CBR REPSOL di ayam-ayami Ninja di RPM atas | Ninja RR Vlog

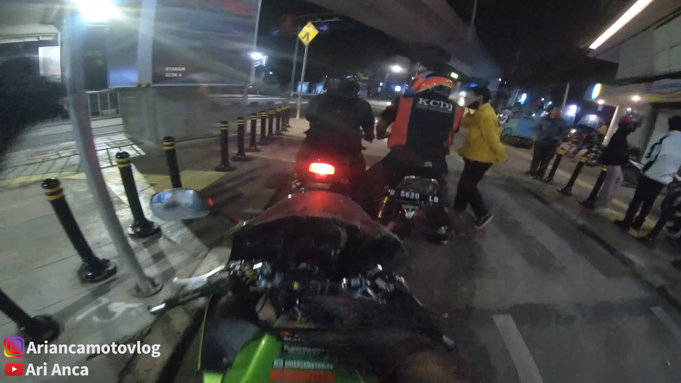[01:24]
Ini gue udah mau balik, tadi bareng 4 tak, 2 tak nyampur.
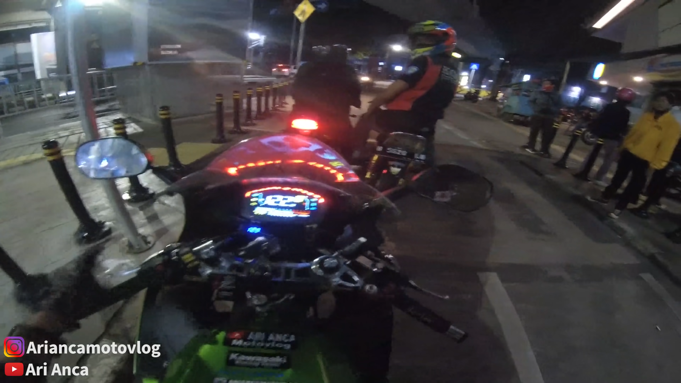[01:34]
Speedo gue tadi udah bagus, tapi pas gue gas lagi, error dia.